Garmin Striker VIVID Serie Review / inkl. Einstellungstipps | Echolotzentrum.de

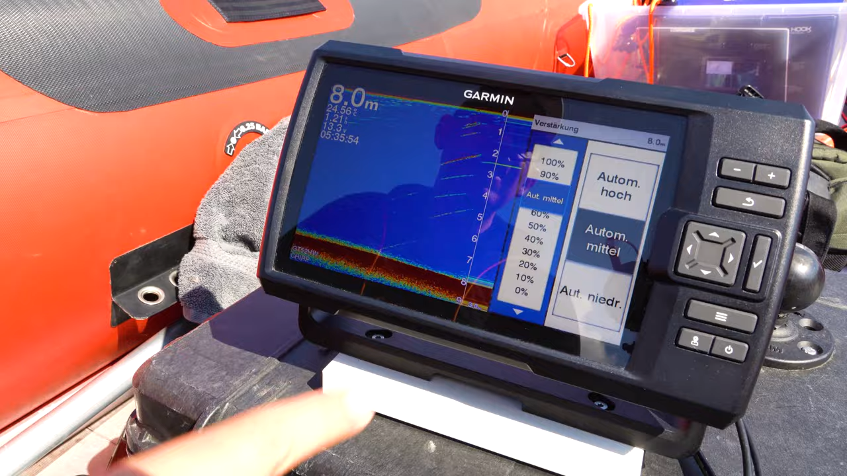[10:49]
On screen: depth 8.0 m
So, die Verstärkung ist im Prinzip nichts anderes als die Lautstärke, womit wir ins Wasser hinein senden.
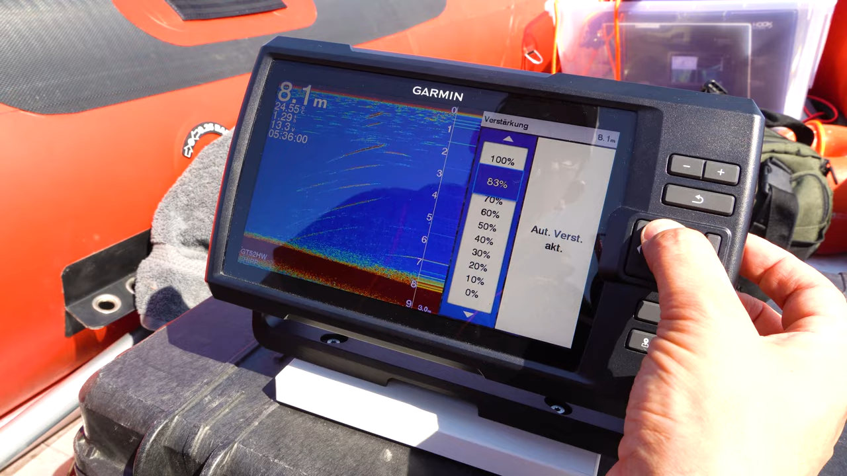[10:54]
On screen: depth 8.1 m
So, jetzt habe ich das auf manuell gesetzt.
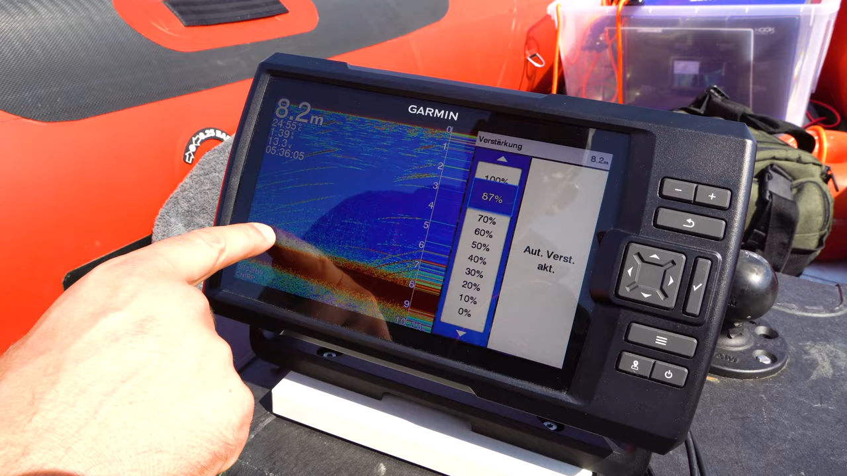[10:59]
On screen: depth 8.2 m
So, je lauter ich ins Wasser hinein rufe, desto mehr Details bekomme ich zurück.
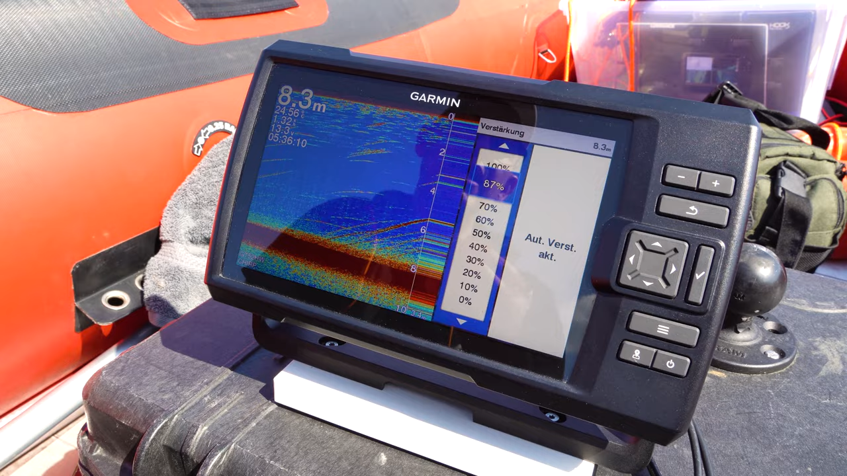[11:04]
On screen: depth 8.3 m
Hier sieht man das auch, das sind Vollnisgase, die auftauchen.
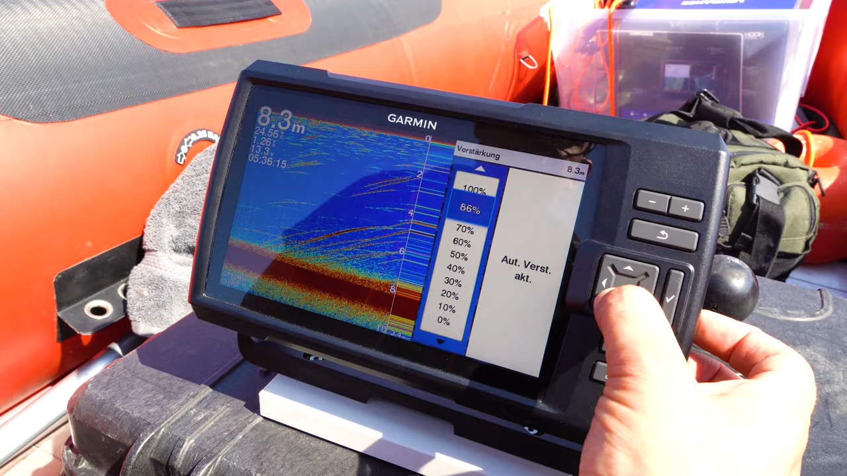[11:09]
On screen: depth 8.3 m
Wenn ich das zu niedrig habe, dann habe ich zwar einen sehr schönen reinen Monitor,
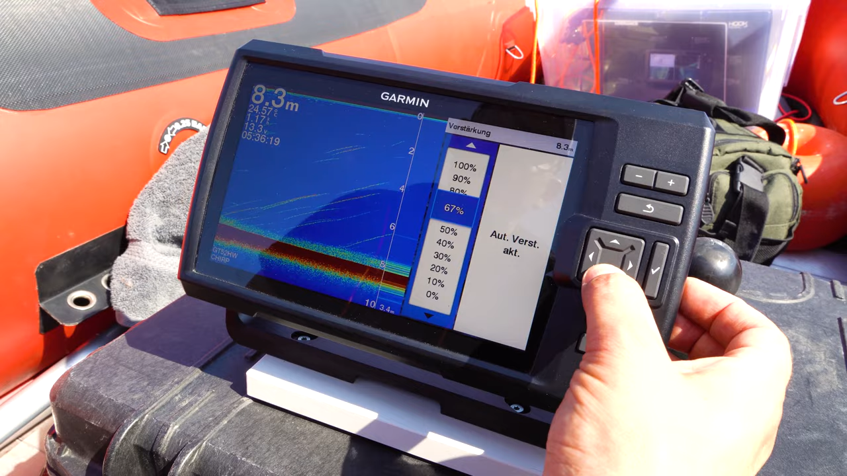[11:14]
On screen: depth 8.3 m
aber ich sehe dann natürlich eventuell meinen Köder nicht mehr.
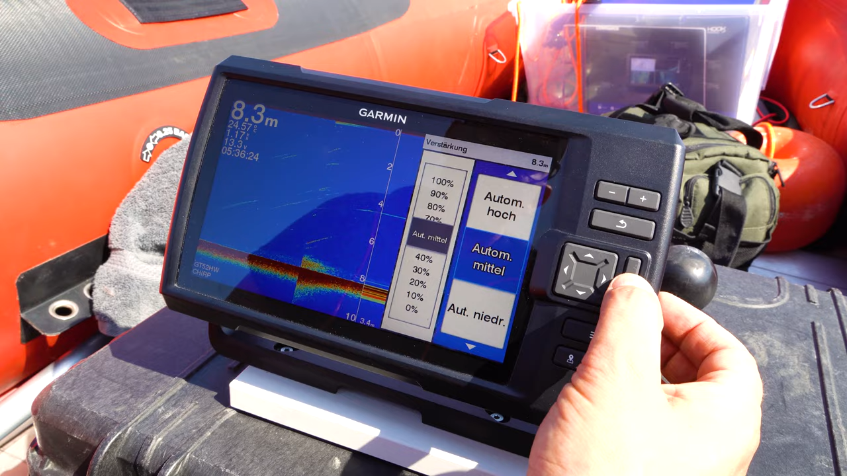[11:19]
On screen: depth 8.3 m
Wir können ein bisschen arbeiten, indem wir hier automatisch hoch oder automatisch mittel arbeiten.
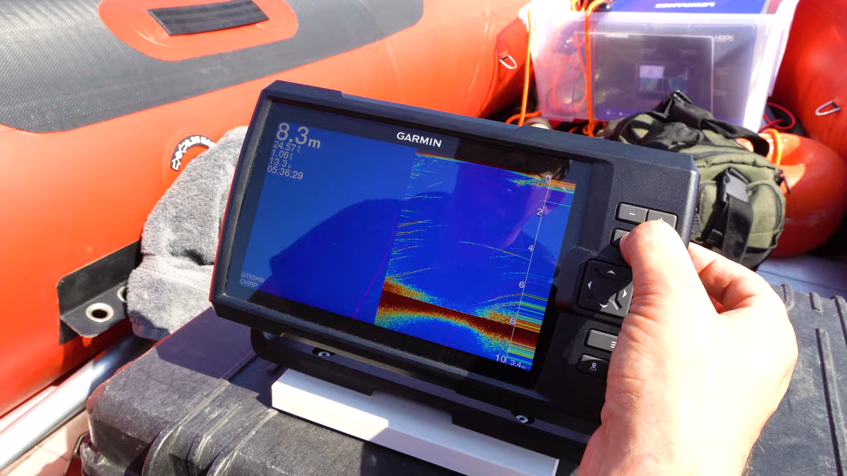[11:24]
On screen: depth 8.3 m
Dann macht er das eigentlich sehr gut automatisch und alleine. Aber, wie gesagt, meine Bitte, Helligkeit, Lautstärke, Kontrast immer manuell nachjustieren.
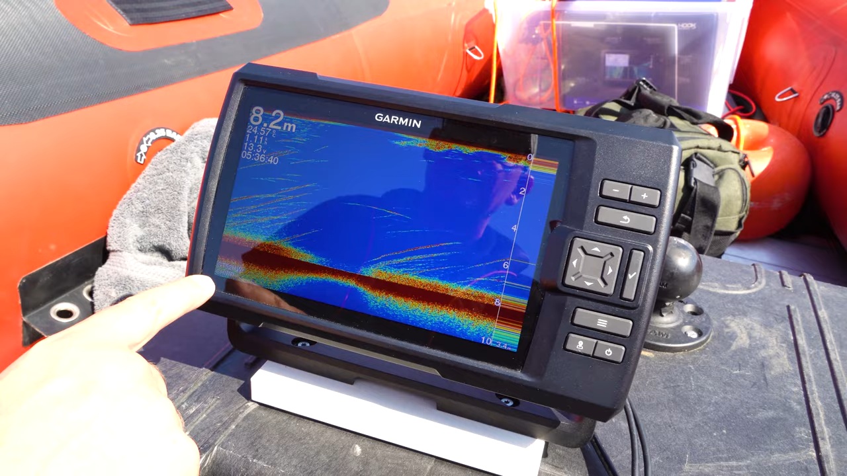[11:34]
On screen: depth 8.2 m
Und wir arbeiten hier immer mit Schirp, nur dann haben wir die perfekte Darstellung unter Wasser. Ihr seht, wir fahren gerade über ein riesengroßes Krautfeld, wo einzelne kleine Fische hier zwischenstehen. So, wir sehen hier eine Boje, die nach oben geht und hier ist eine große metallene Plattform unter Wasser. Seht ihr hier, jetzt geht die Kante runter und man hat halt hier ab und zu mal eine schöne Schwimmblase und Sichel dazwischen. Jetzt ist natürlich das Problem, dass wenn wir Dinge fotorealistisch sehen wollen,
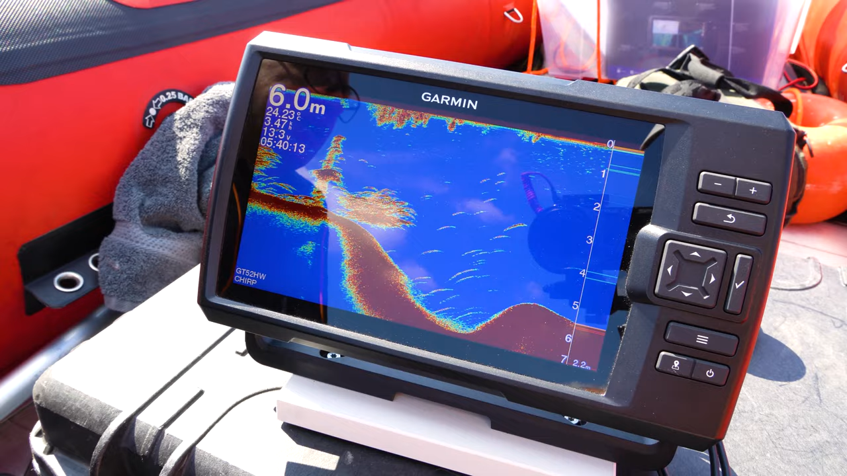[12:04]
On screen: depth 6.0 m
also besser zuordnen wollen, dann arbeite ich immer mit einer Kombination aus mehreren Techniken. So, ich gehe jetzt mal zurück in das Hauptmenü.
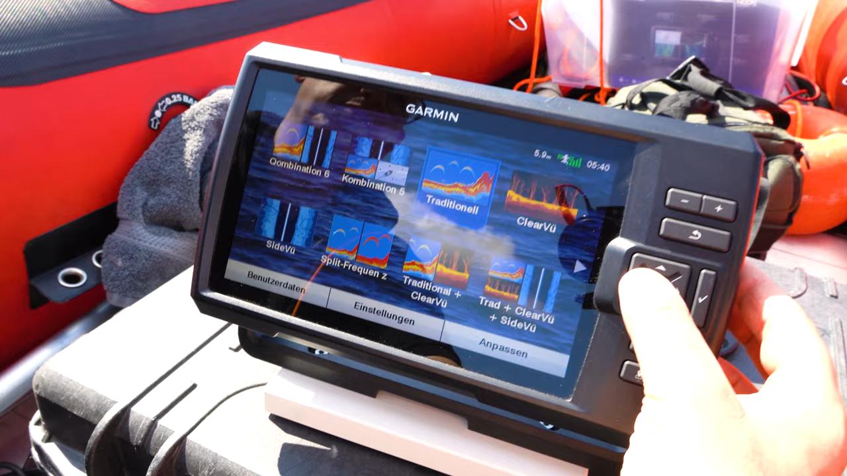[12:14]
So, und jetzt gibt es hier sogenannte Kombinationen.
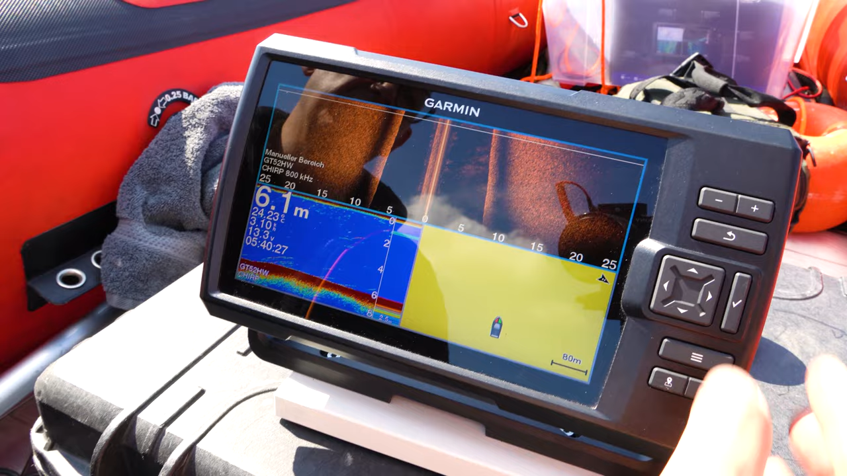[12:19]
On screen: depth 6.1 m
So, eine Kombination ist GPS, 2D und entsprechend dieses Sidescan-Bild.
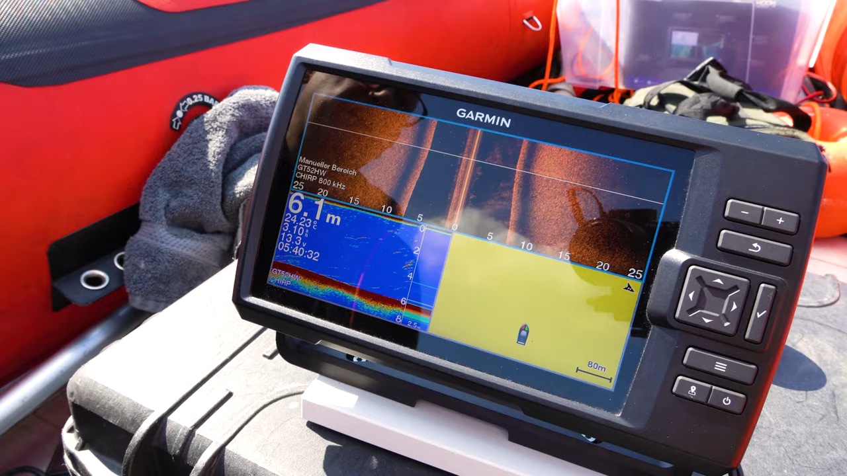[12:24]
On screen: depth 6.1 m
Und ich drehe jetzt mal unser Boot.
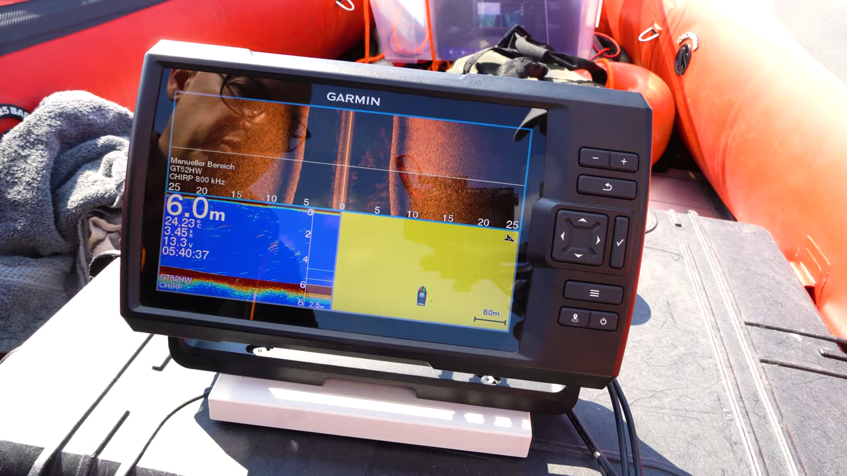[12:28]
On screen: depth 6.0 m
Ich habe jetzt schon ein paar Feineinstellungen gemacht. Das bedeutet, ich muss, ich habe hier GT52 ausgewählt.
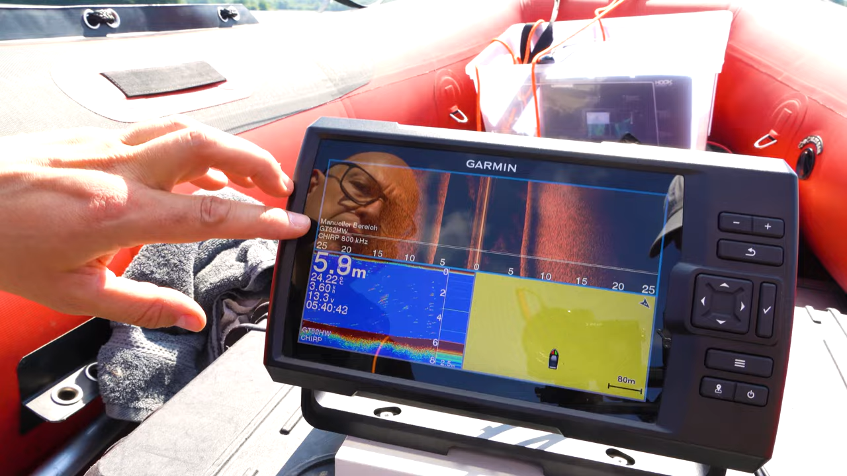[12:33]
On screen: depth 5.9 m
Ich habe jetzt auf Chirp gestellt.
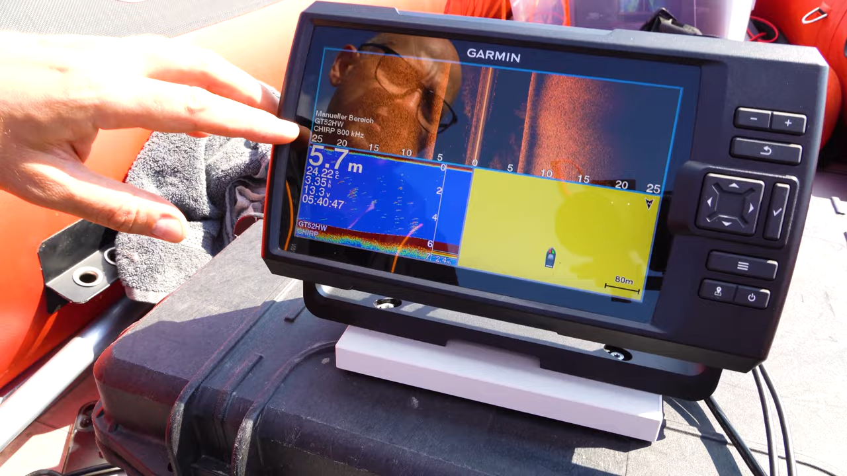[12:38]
On screen: depth 5.7 m
Ich wähle mit Absicht für sehr hochwertige Bilder eine sehr hohe Frequenz.
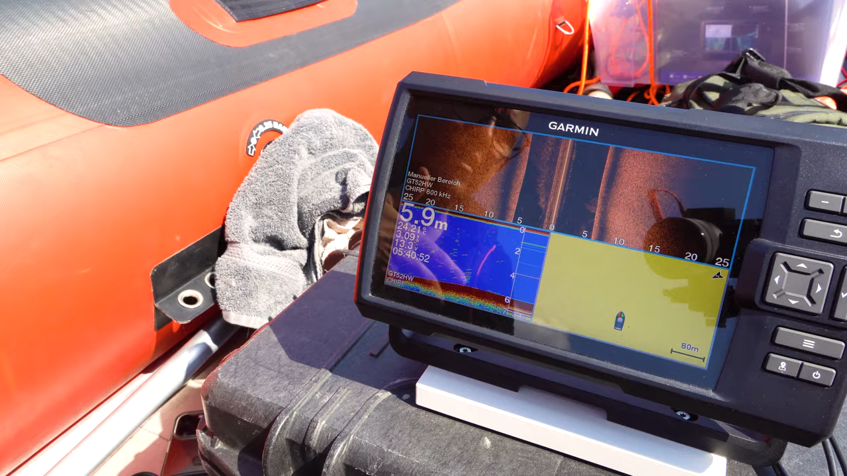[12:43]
On screen: depth 5.9 m
Also wir reden da von 800 Kilohertz. Je höher die Frequenz, desto schärfer werden letztendlich die Bilder.